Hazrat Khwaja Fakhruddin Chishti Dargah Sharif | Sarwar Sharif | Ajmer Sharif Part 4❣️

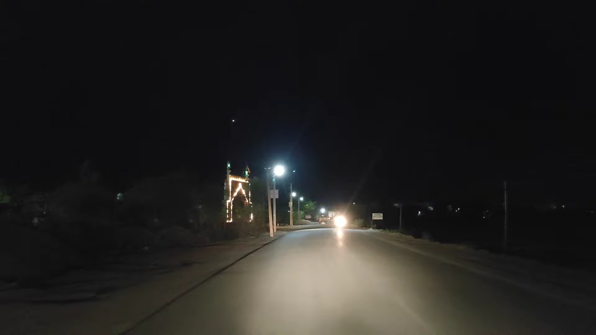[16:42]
और अभी हम जा रहे हैं मामू जान की मज़ार के लिए।
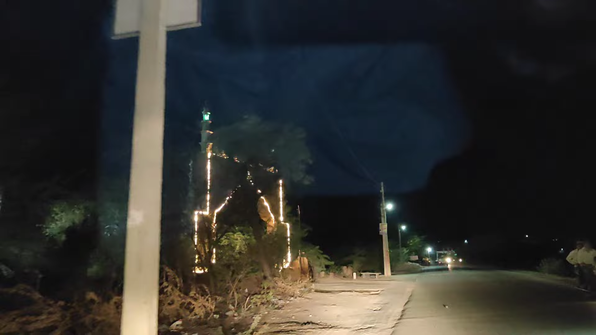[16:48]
माशाल्लाह से देखिए कितना खूबसूरत गेट लग रहा था, बहुत ही अच्छा लग रहा था, और शाम का वक्त था तो लाइटिंग वगैरह भी अच्छी लगी हुई थी यहाँ पर।